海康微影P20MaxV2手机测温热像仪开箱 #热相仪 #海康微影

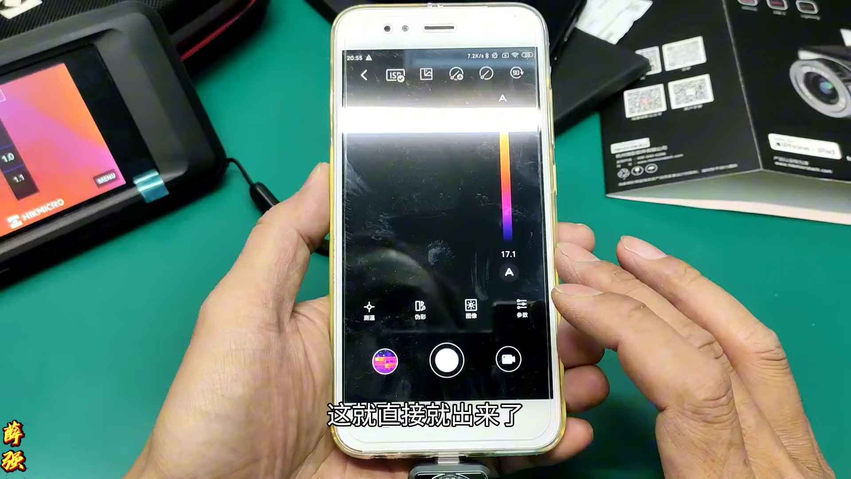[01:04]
看这就直接就出来了这款呢你看它比较厚是因为它支持手动调校功能你看我拧着啊拧这个镜头你看我的脸
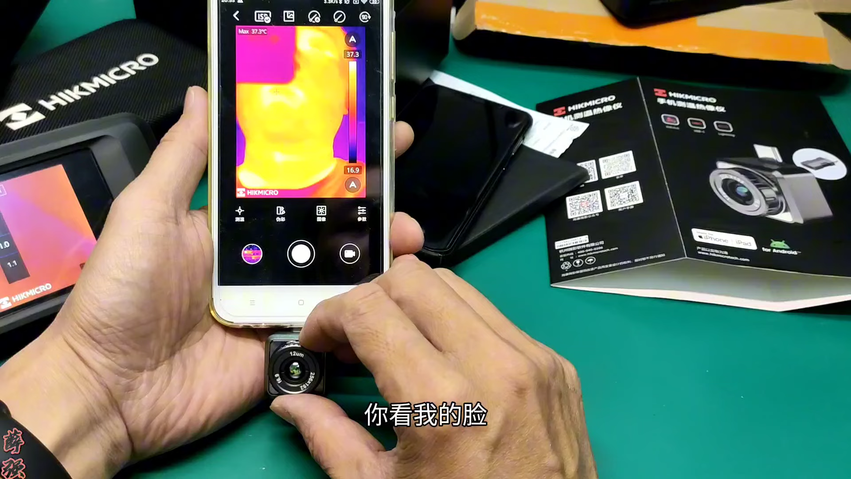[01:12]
On screen: max 37.3°C
它慢慢慢慢它会模糊就给咱们CRT电视调那个聚焦级一样你看现在就模糊了吗然后再拧你看你看我的脑袋这个轮廓这就清晰了我又换了一个手机啊华为
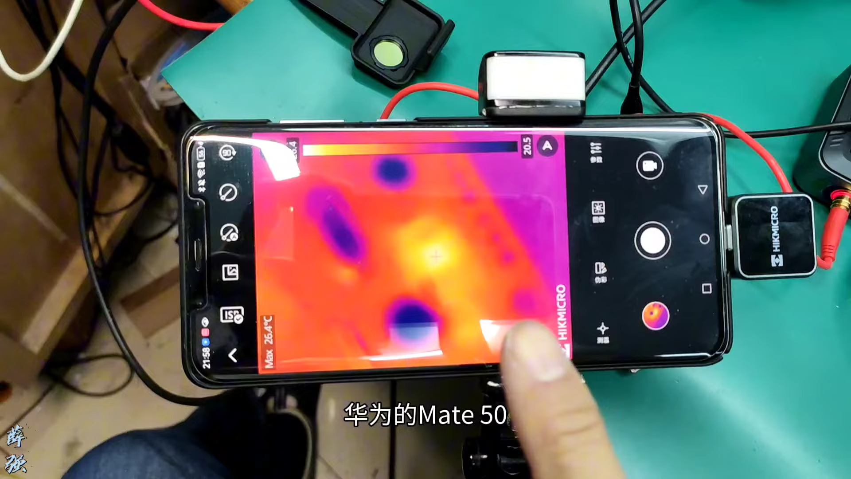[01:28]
On screen: max 26.4°C
的Mita50这个你看屏幕显示的面积更大一点这个
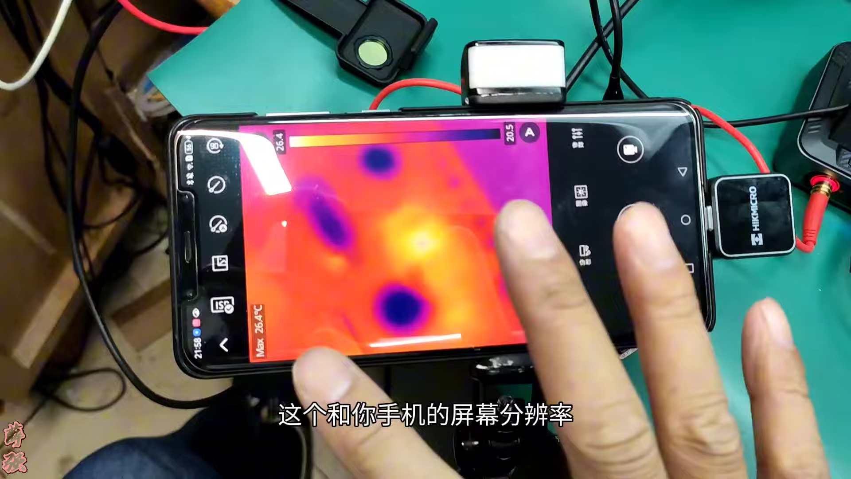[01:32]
On screen: max 26.4°C
和你手机的屏幕非变率有直接关系啊这样这个看着更舒服一点
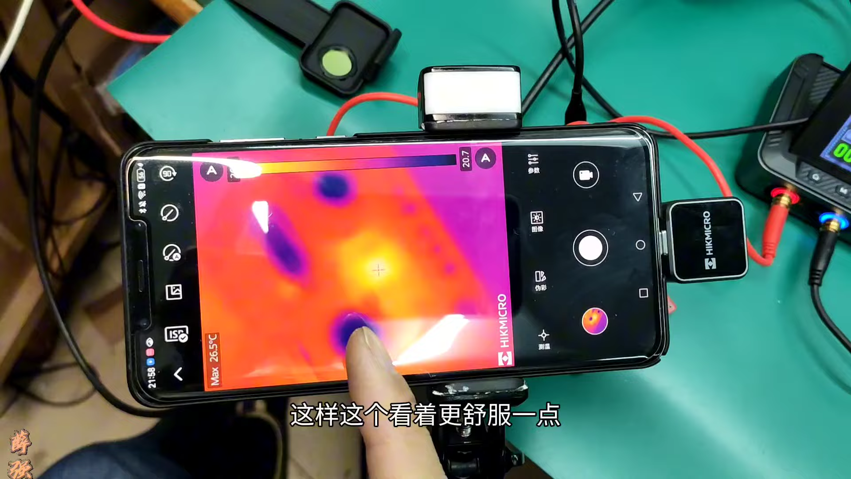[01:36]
On screen: max 26.5°C
这是个5V的可调电源输出5V给这个板供电咱们看这个板上这个三端吻
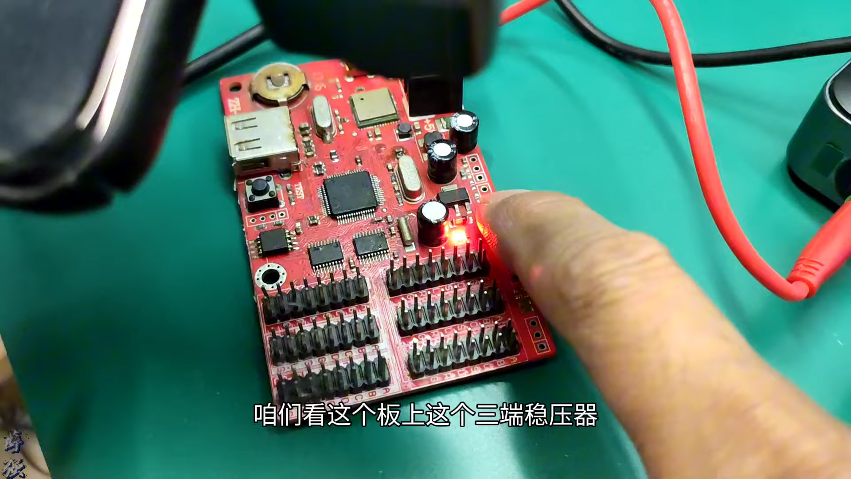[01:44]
压器这个芯片啊你看这个距离大概不到10公分10公分左右吧
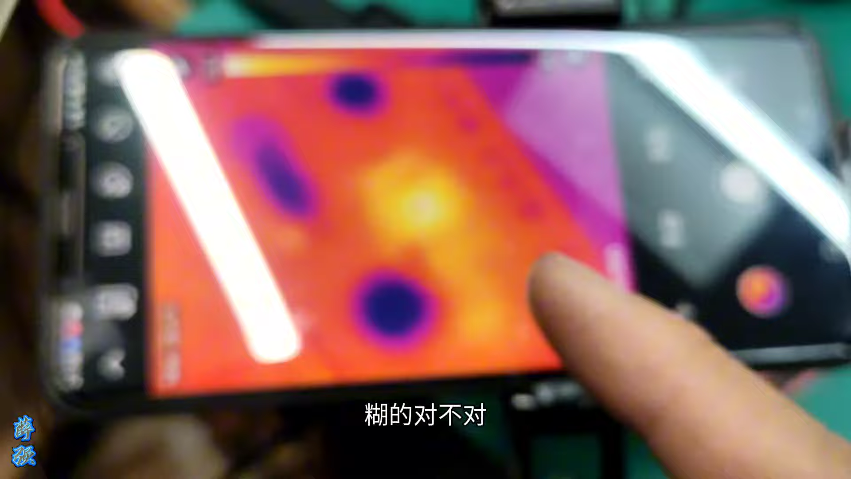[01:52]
现在是模糊的对不对就是这个红点它是模糊的咱们可以调整这个聚焦环让它变得清晰
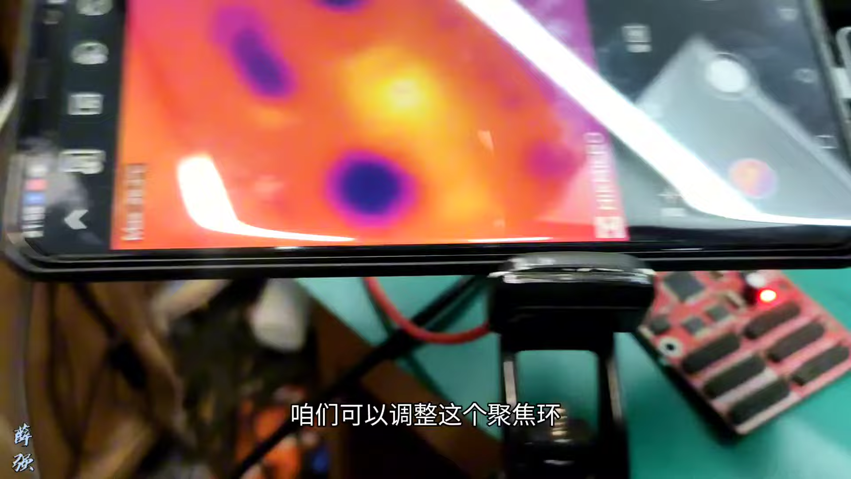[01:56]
咱们用它自身的录像功能录一下啊点这个
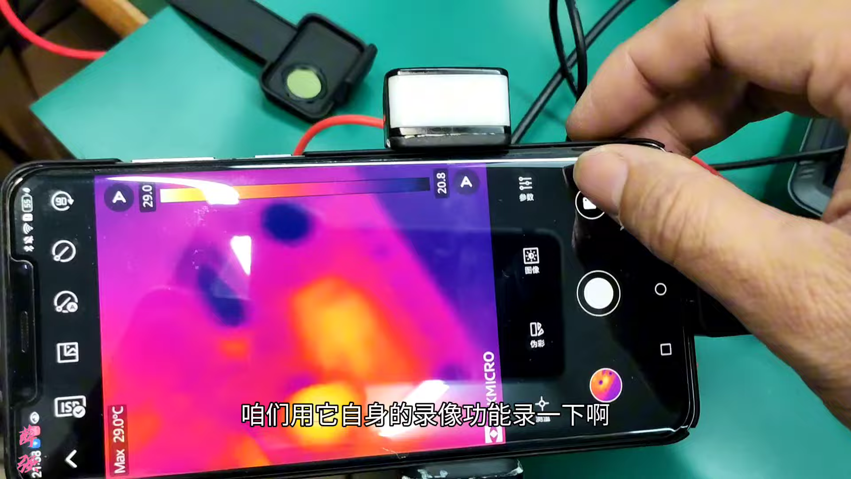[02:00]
On screen: max 29.0°C
点录像现在我手动在调动这个调焦环
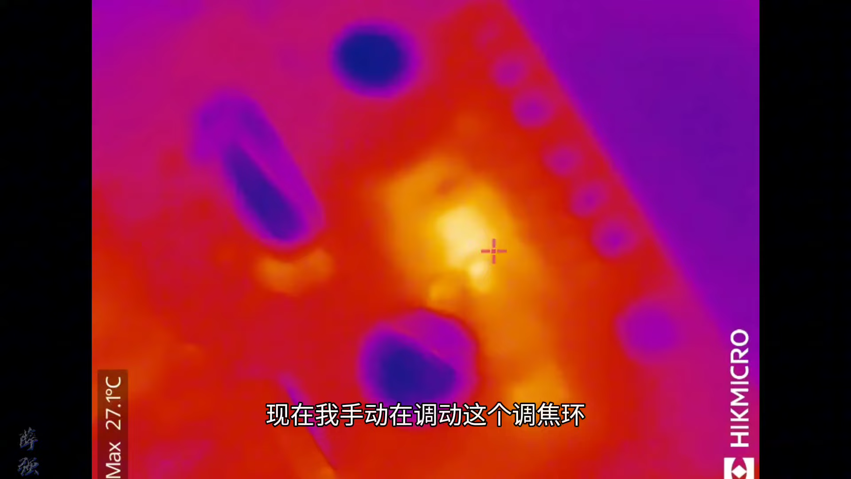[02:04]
On screen: max 27.1°C
看越来越轻调过劲了再调回来
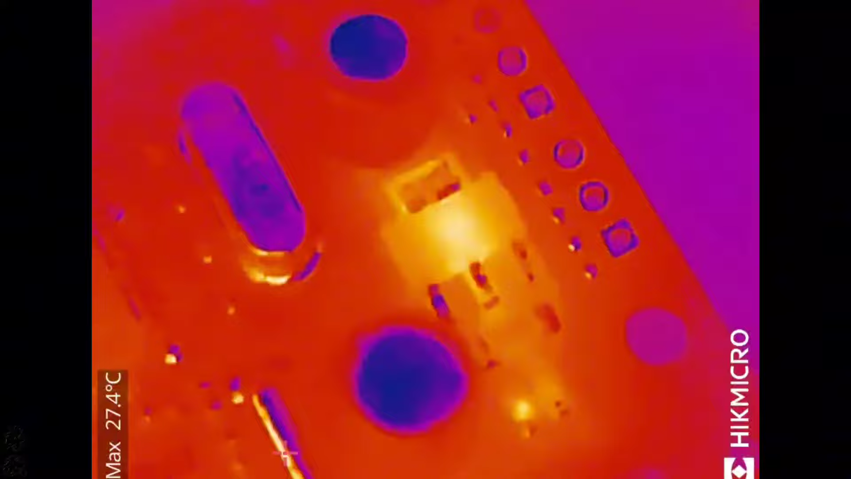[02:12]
On screen: max 27.4°C
然后再看我这款这款呢你看这个没问题啊
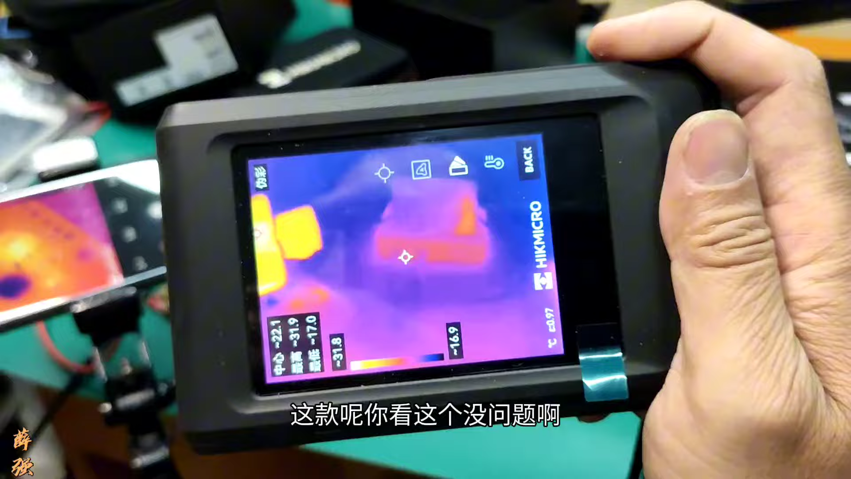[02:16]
你看这个这儿是可调电源然后这边是手机热成像
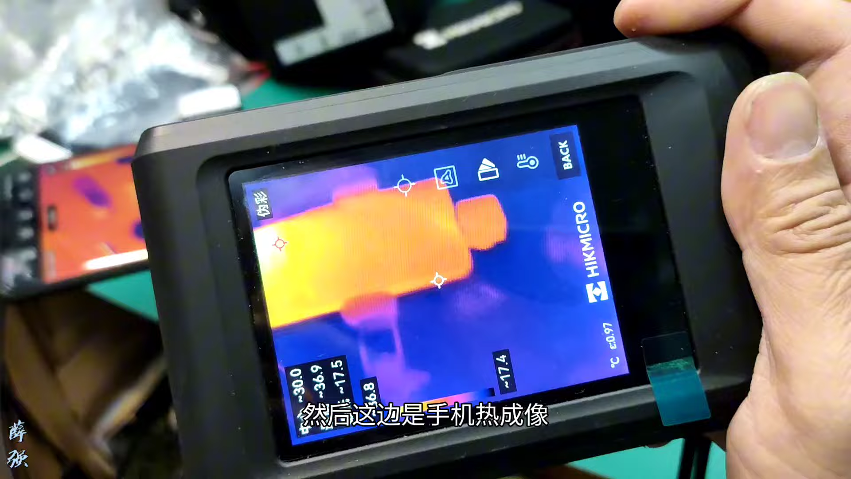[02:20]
这边你看下面那个电路板你看那个红点
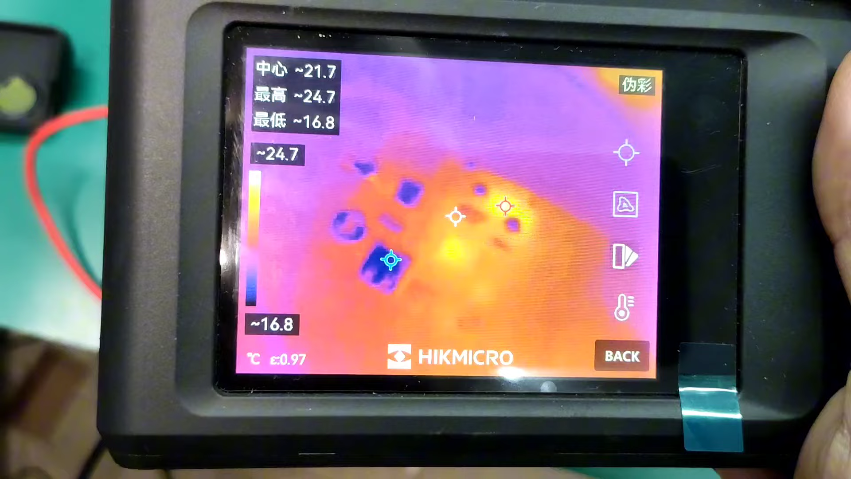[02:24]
On screen: spot 21.7°C, max 24.7°C, min 16.8°C, scale top 24.7°C, scale bottom 16.8°C
只能看这么大再往下你看它就模糊了
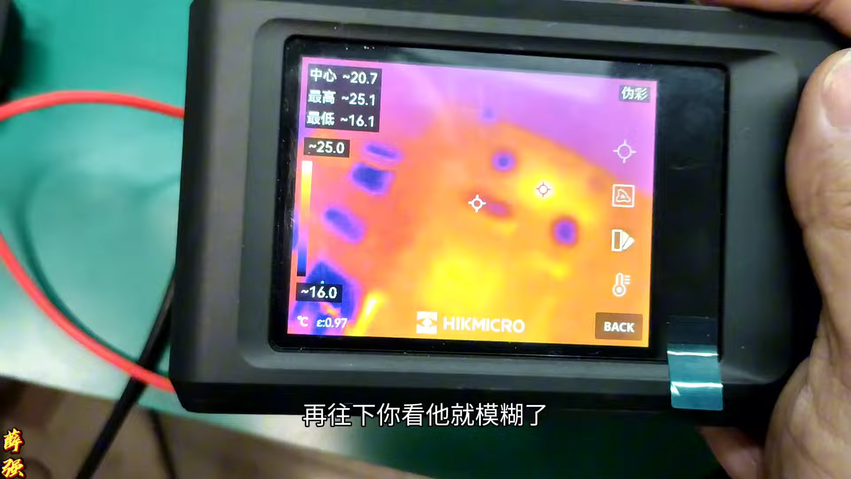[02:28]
不行了这时候就要套上这个微距镜头你
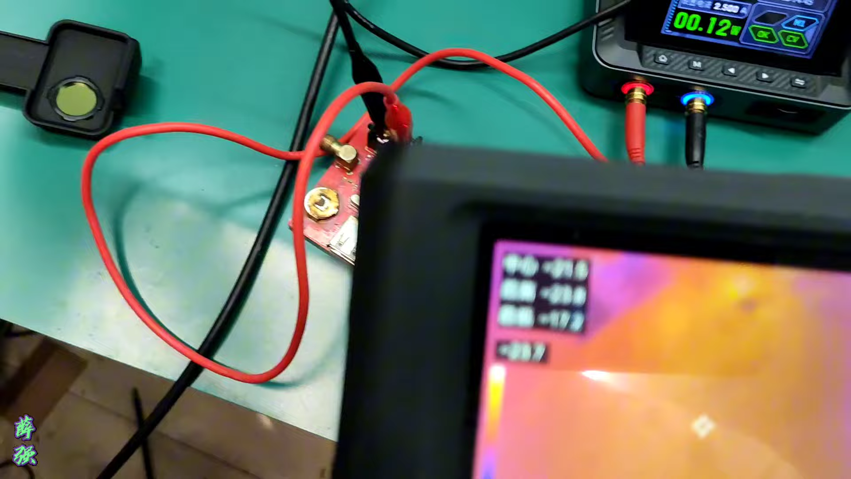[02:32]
再往下它就清晰把这个微距镜头砍上去
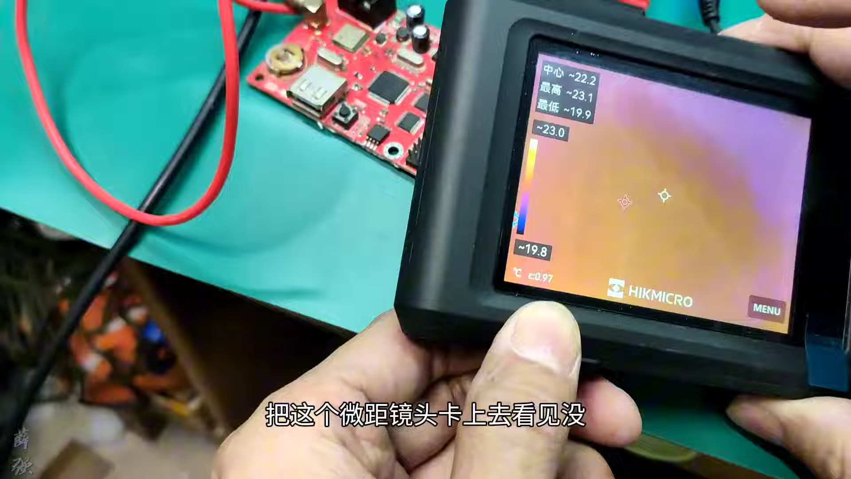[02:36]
看
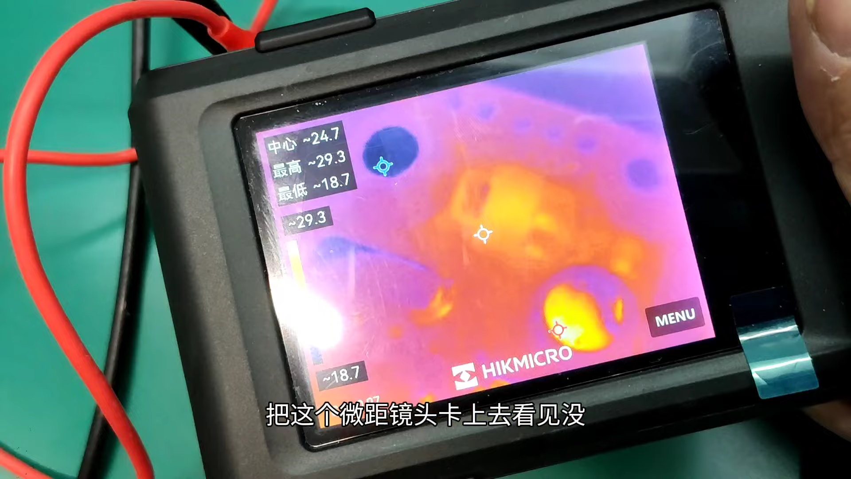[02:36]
见没这个现在可以了这就是一个对焦的功
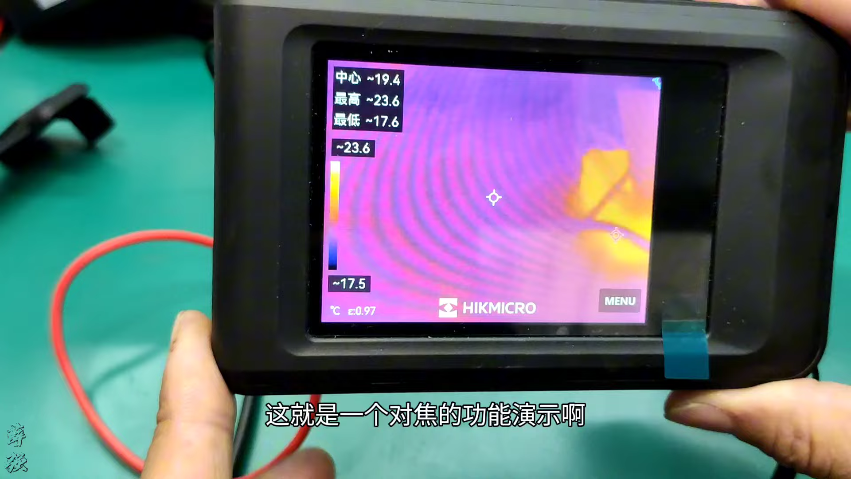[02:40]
能演示不带对焦这个镜头的这全靠这个